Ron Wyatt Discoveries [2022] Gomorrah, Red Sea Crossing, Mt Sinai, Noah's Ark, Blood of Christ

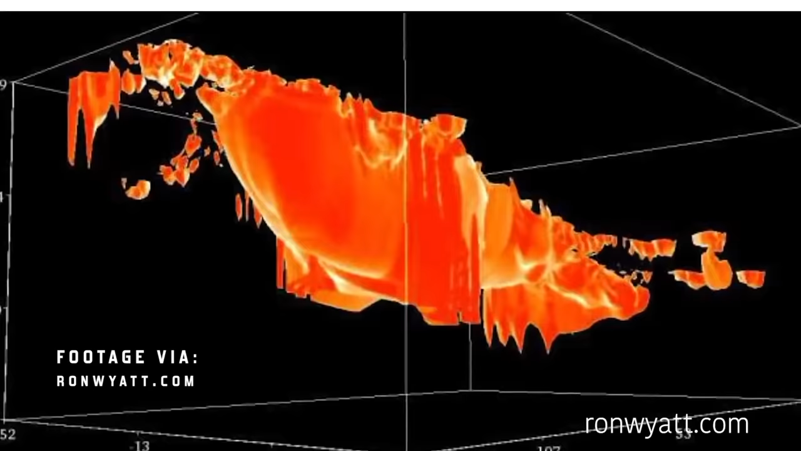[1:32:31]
it is the oldest man-made object on Earth and is impaled on a massive outcrop of rock.
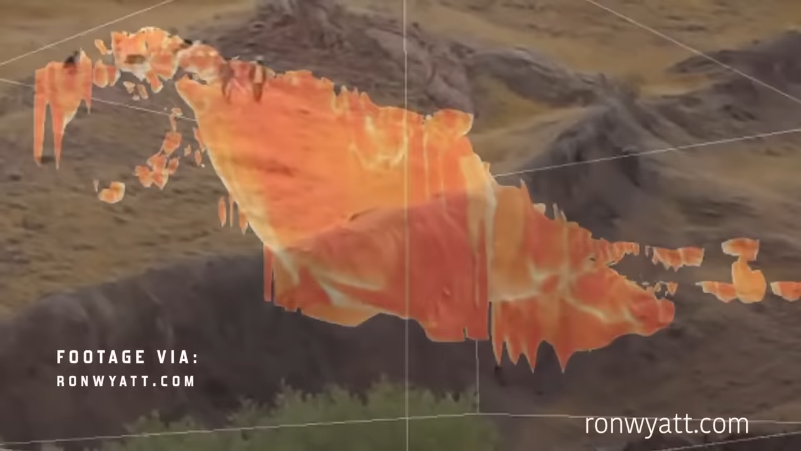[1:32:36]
The scans clearly showed that this was not a natural object, and it looked like a massive shipwreck.
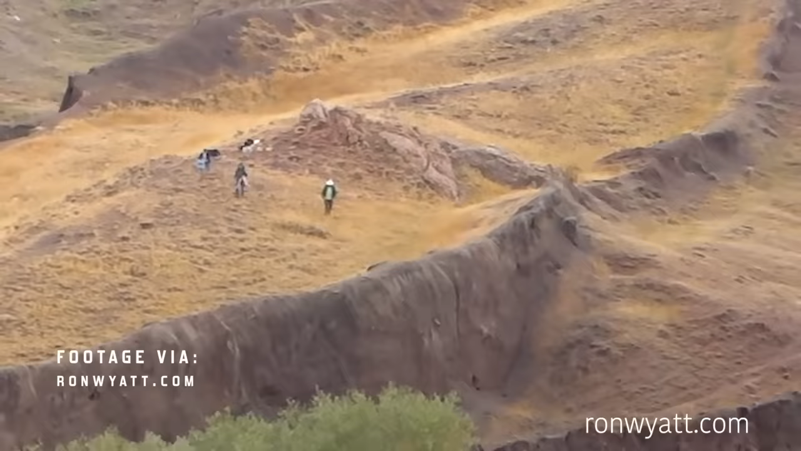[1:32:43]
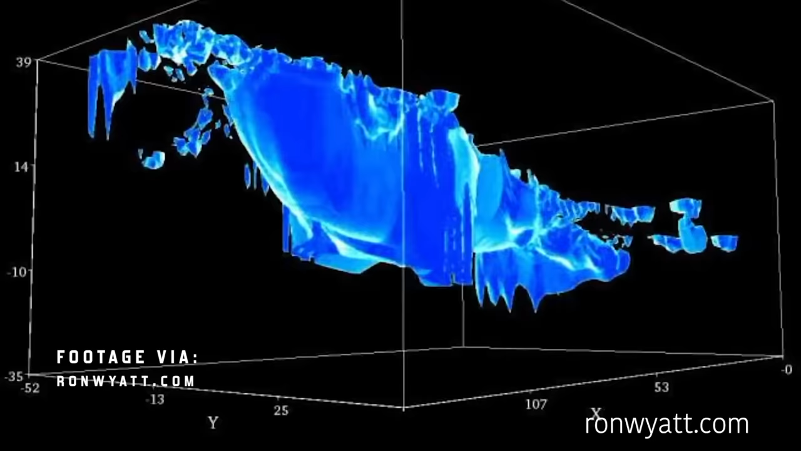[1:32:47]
Looking at the hull shape in three dimensions, the resistivity images showed that the front section, which lies beneath the ground,
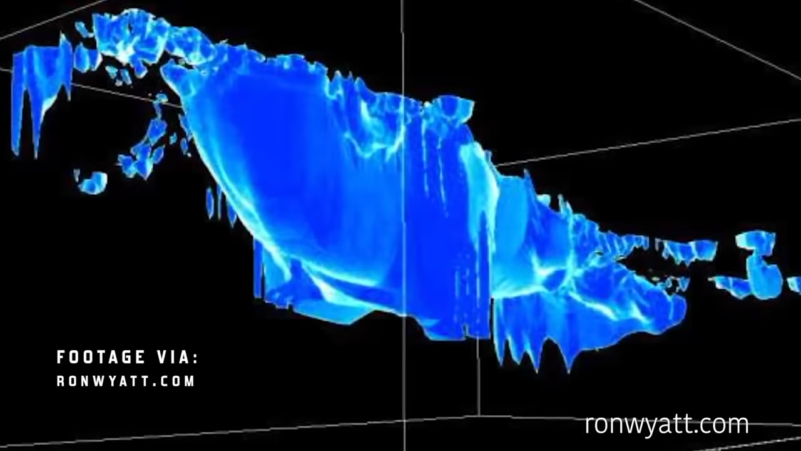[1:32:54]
resembles the form of a ship, which is streamlined and with the shape of a deep hull design.
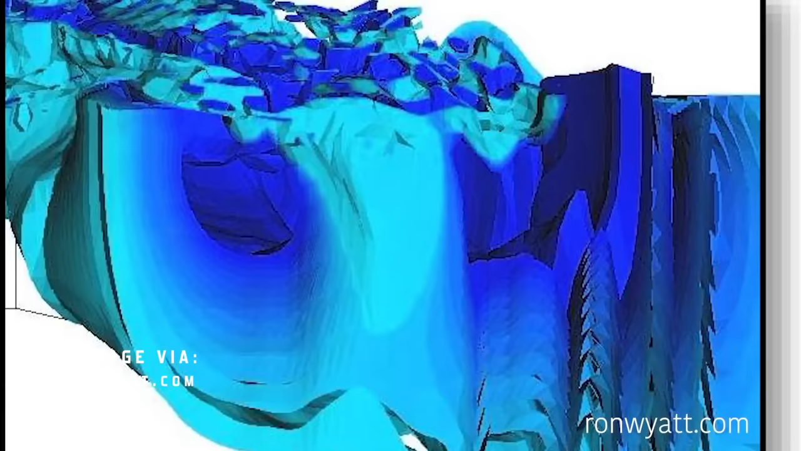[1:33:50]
The electrical resistivity of the material forming the rib was more resistive than the surrounding mud,